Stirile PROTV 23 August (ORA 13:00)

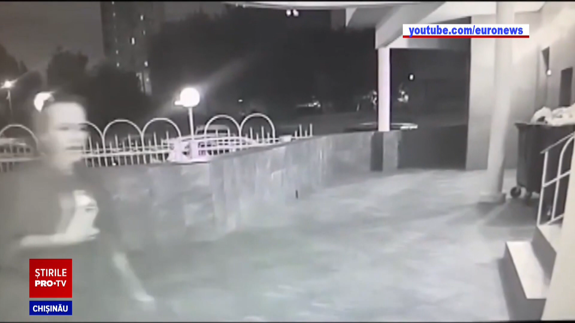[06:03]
FSB a publicat de asemenea un videoclip în care suspect ar fi fost văzută la intrarea în casa în care lucrează cu ea Dughina,